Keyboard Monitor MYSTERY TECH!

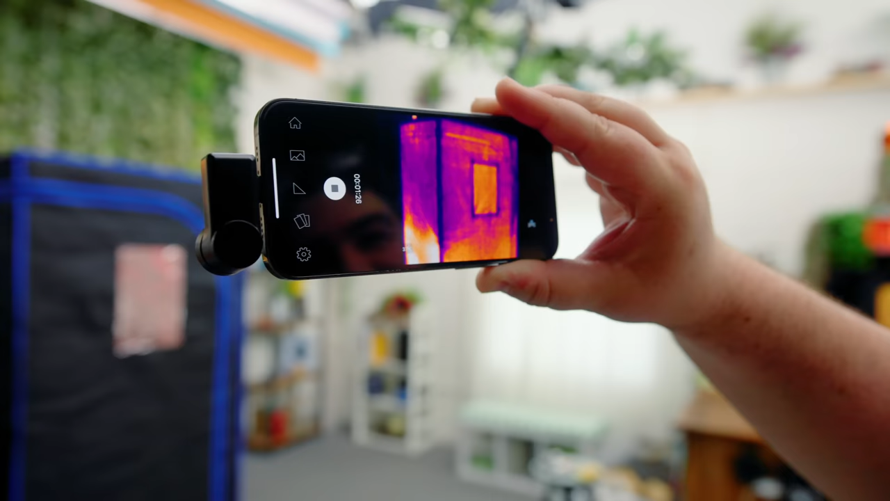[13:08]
You can just flat out see the sauna compared to everything else.
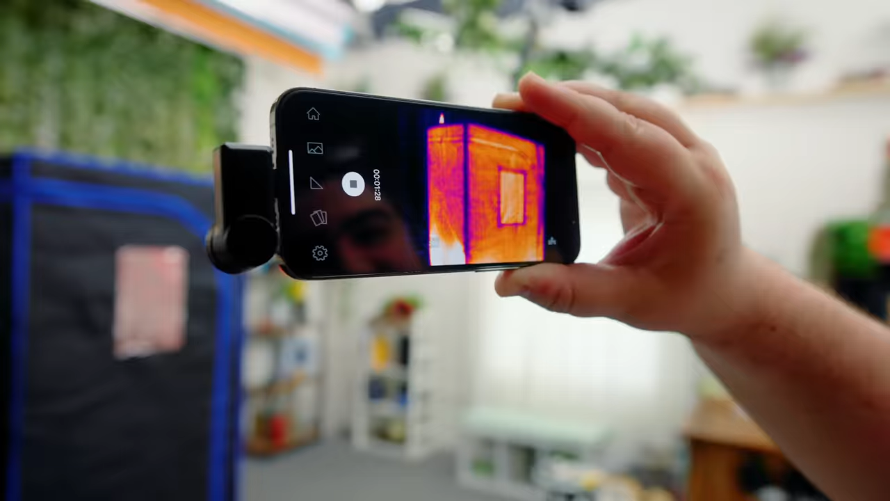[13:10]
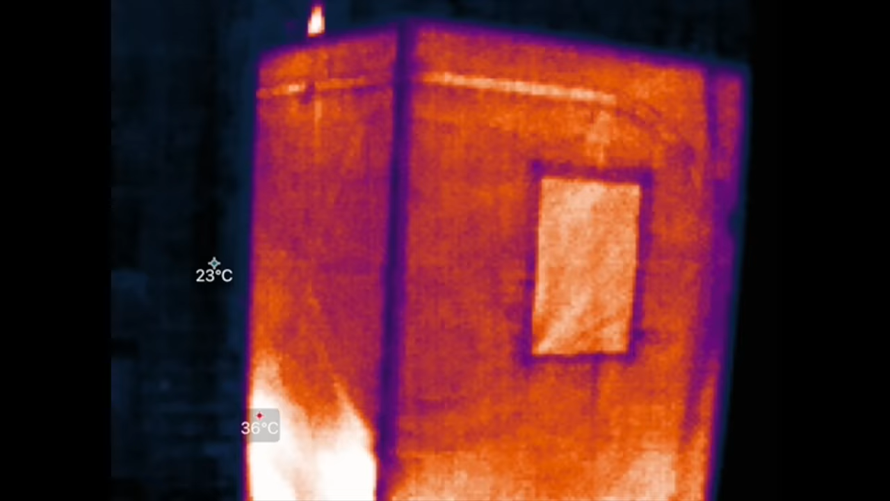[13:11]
Like the ambient room temperature is like 27 degrees Celsius.
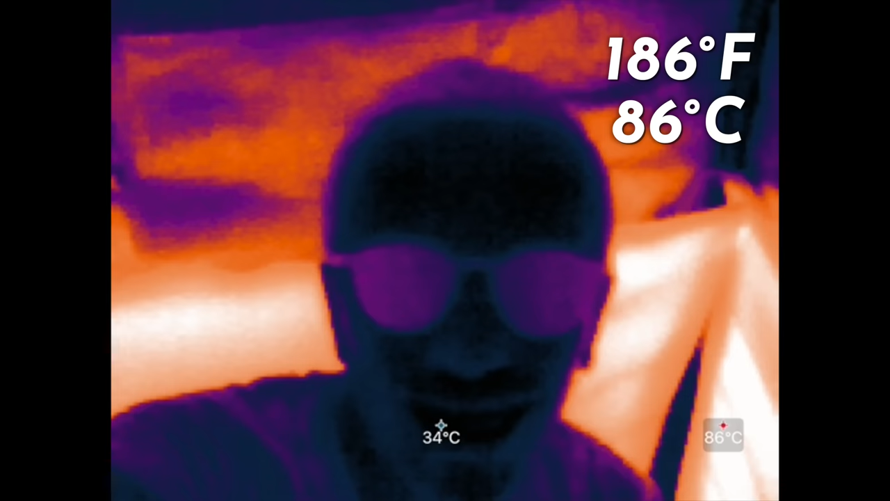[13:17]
On screen: spot 34°C, max 86°C
86 degrees Celsius, by the way, on the panels.